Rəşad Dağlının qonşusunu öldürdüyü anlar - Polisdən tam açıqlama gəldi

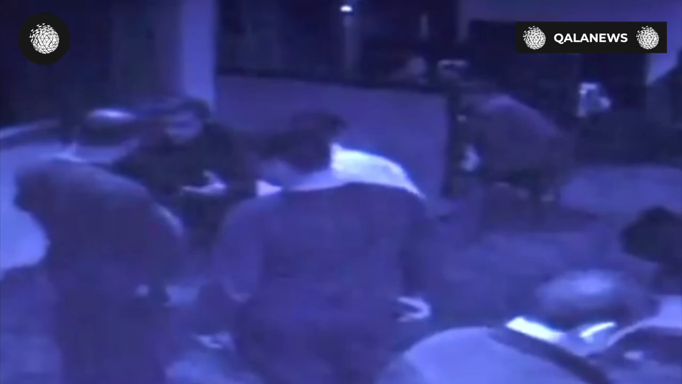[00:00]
Qətl hadisəsi ilə bağlı gedir saatlarında qeydə alınıb Qaradağ rayonu Lökbatan
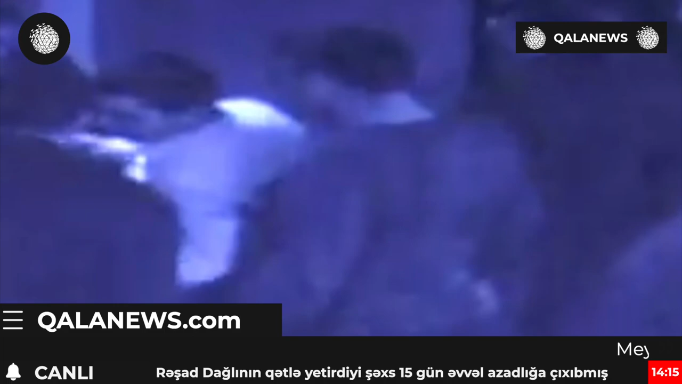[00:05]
qəsəbəsində qonşusu olan İskender adlı şəxsi qəsəb sağlamlıq ağır zərər vurma ilə və onun ölümü ilə nəqdələn hadisə baş verib ki,